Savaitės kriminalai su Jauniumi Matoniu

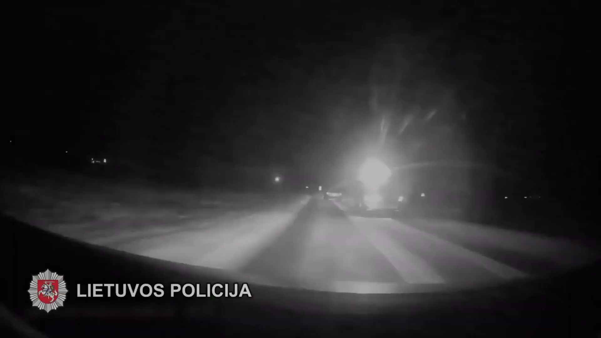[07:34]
Gruodžio antrosios vakarą aukštelkės skaimo gyventojai atkreipė dėmesį į neadekvačiai vairuojimą Audi A6. Įtarę, kad taip važinėti gali tik girtas vairuotojas, žmonės iškvietė policiją, patrūliai automobilį pastebėjo praveromis durėlėmis stovinti kelkraštyje, polisio gatvėje. Pamatęs artėjančius pareigūnus, vairuotojas didelių greičių nuvažiavo. Į policijos reikalavimą sustoti, bėglis nereagavo, važiavo kelkraščiais ir net šalygatvės.